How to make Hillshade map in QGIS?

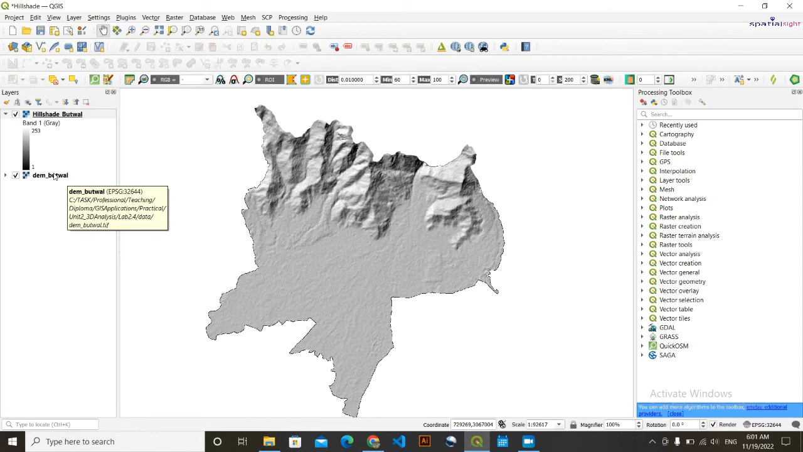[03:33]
and other thing that you can do to make it look more aesthetic is uh you can overlay this with dim beta so i'm going to go on here go on symbology in render type select this single band pseudo color then here other thing in this color ramp press here then you need to go here create new color ramp okay if you do this this option will come then you need to click on this drop down and select this catalog cpt city okay click here simply press okay
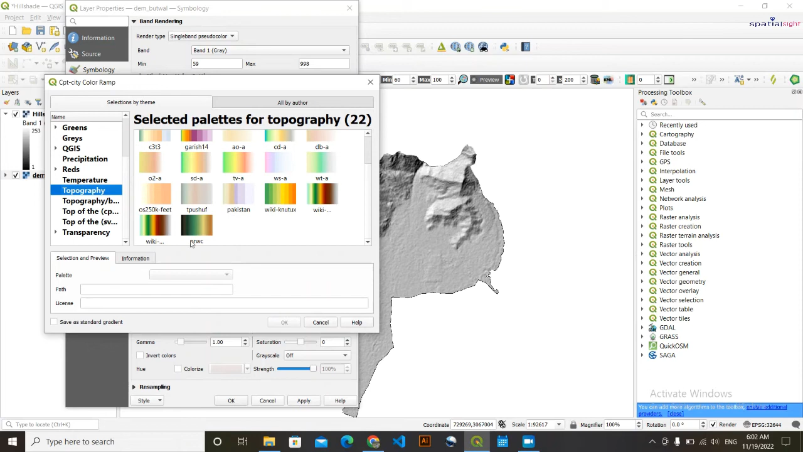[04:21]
from here we are going to select our typography we're going to select this typographic color okay we are going to click on this wiki okay click okay your data that you have here varies from 59 to 998
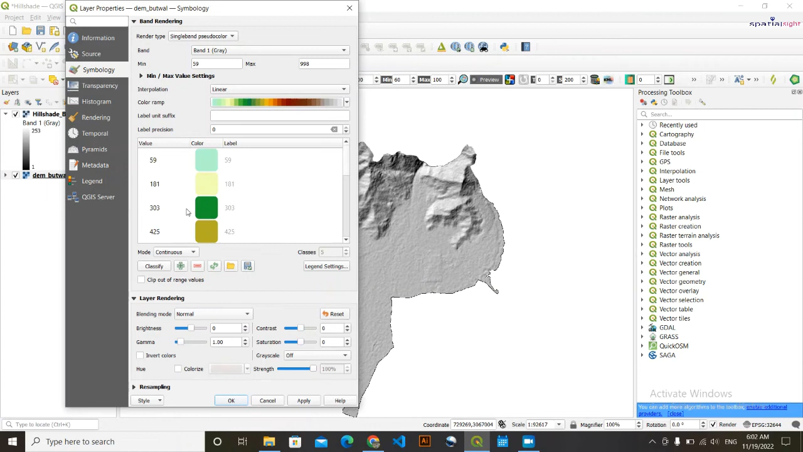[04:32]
and it's the same thing this color is going to sew and finally click on apply okay just untick this for some time okay this is the elevation data now i'm going to keep it on the top of
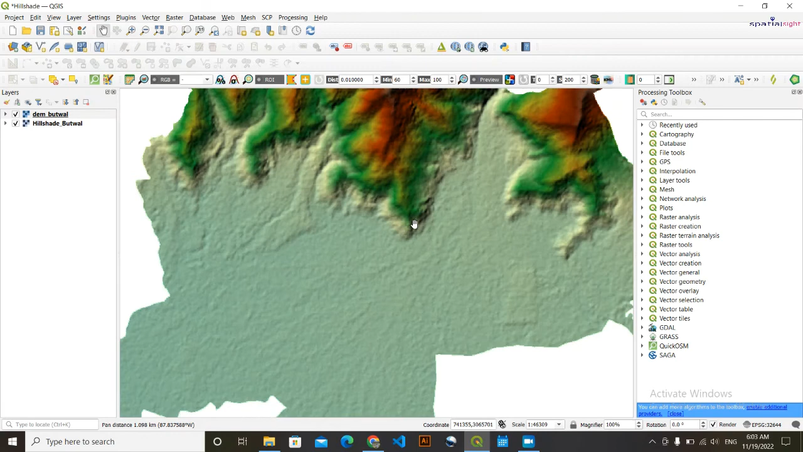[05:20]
okay now you can see the combination of them so this was the first thing how you can first way how you can represent the terrain and other way what you can do here is okay since this blending mode to normal okay okay after what you can do here is simply make it okay